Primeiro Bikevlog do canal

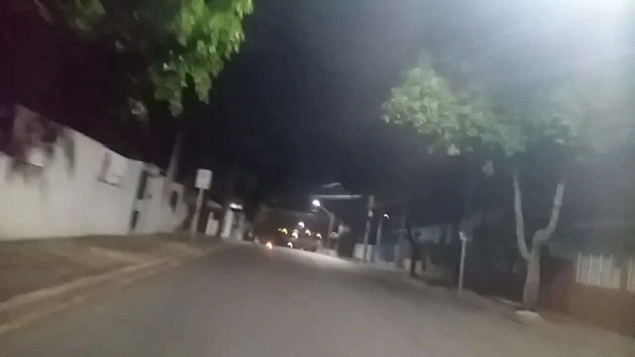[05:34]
45 por hora tá ótimo. Rapaziada do Papa Pista aqui, ó. Aê!
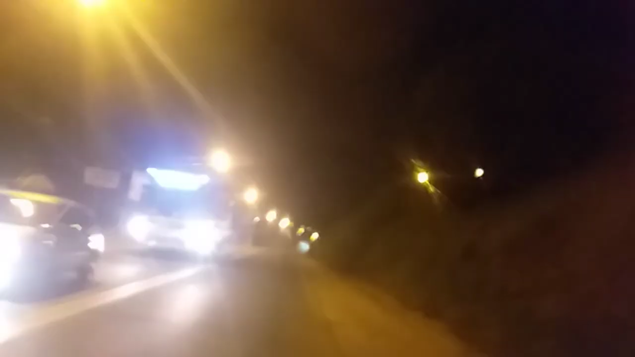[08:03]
Hoje tá foda, cara. Não pode ir pelo acostamento, tem gente estacionado lá. Aí, ó. Ele confunde acostamento com estacionamento. Olha o que eu falei, ó.